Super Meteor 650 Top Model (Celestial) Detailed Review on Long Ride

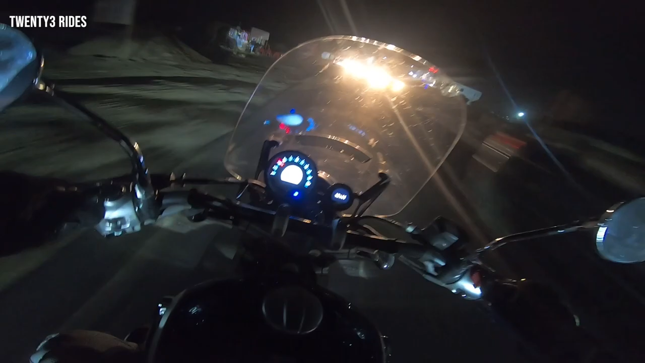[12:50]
And we are going towards the Govardhan Temple, which is like a good one-hour drive from here. Riding in Pitch Darkness on these roads without the divider actually is giving me a good idea of the illumination that the Super Meteor 650 offers. Definitely needs a pair of aux lights. It's kind of feeling totally non-existent with the oncoming beams.